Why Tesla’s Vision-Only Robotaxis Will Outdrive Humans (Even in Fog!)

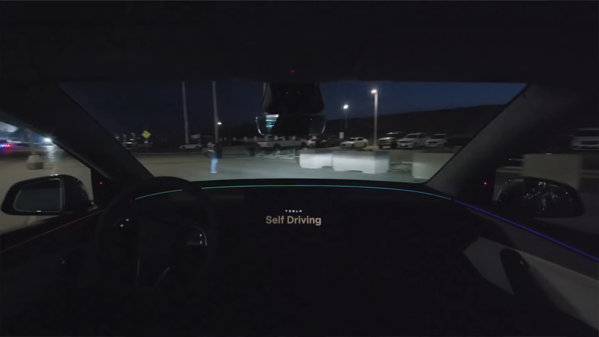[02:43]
With eight high-resolution cameras, Tesla's system captures far more visual input than human eyes, feeding it into advanced neural networks that mimic human decision-making, but with greater speed and precision.